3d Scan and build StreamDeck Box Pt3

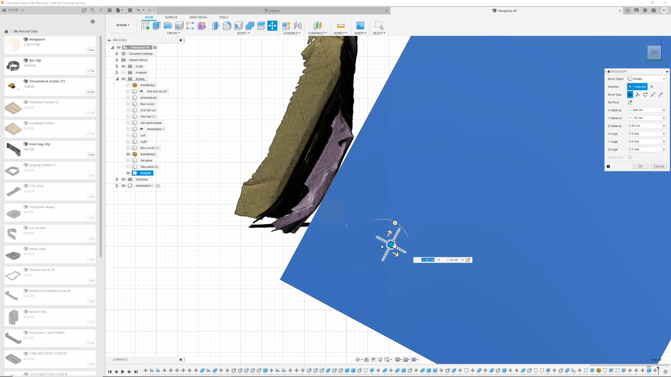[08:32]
line it up with the angle and then at some point I will use this to cut away this angle from my proxy or my fake resolve panel but we're not going to do that quite yet.